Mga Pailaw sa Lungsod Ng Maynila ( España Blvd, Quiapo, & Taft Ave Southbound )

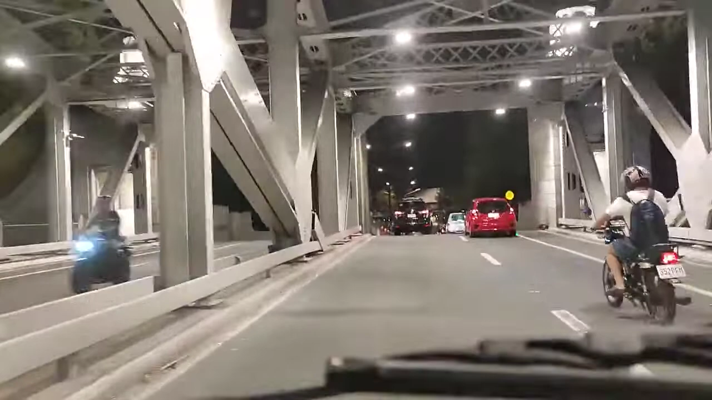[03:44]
Ganda, wala sasakyan. Punong-puno na ng sasakyan niya.
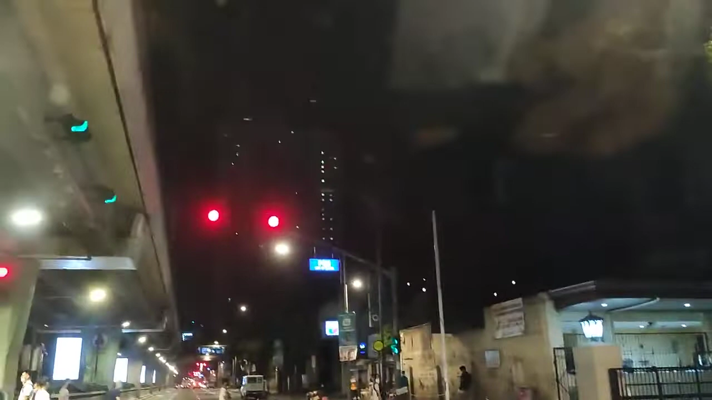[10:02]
Dati nakalagay dyan, Pedzing. Sabi na yung Pedzing? Pedestrian crossing. Anong street yan? Pedzing.